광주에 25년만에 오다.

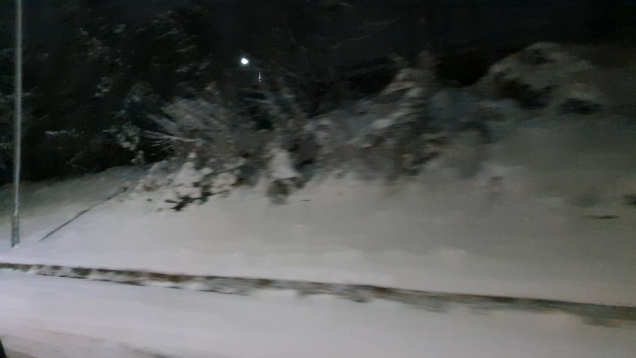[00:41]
타고 어 광주로 왔네 세상에 광주에 눈이 눈이 이렇게 오다니 어우 추워나 아이고 춥습니다 어휴 큰일 나겠다 이거 잘못 운전하면 이야